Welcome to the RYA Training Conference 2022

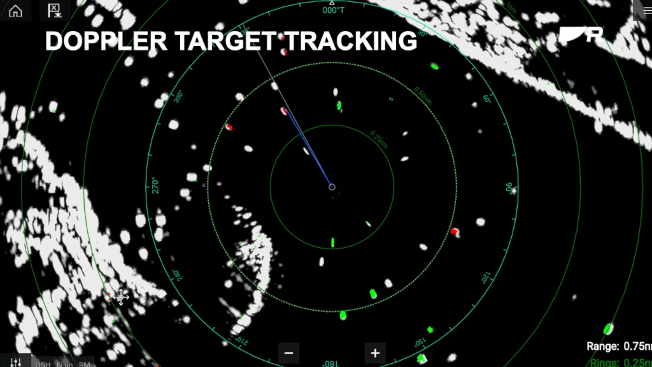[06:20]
It has great features. Doppler target tracking.
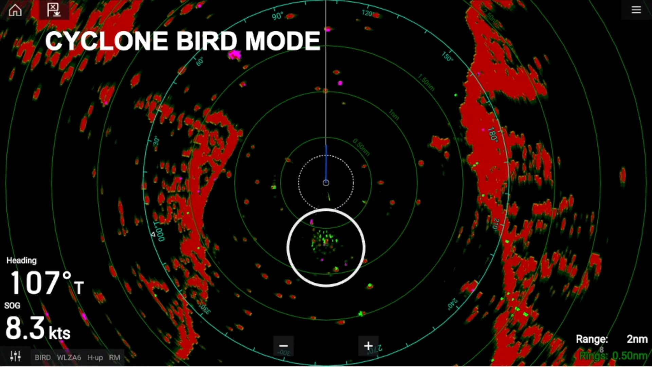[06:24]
Bird mode for our fishing friends. The display is optimised for locating flocks of birds, as shown in this actual image. And range fusion.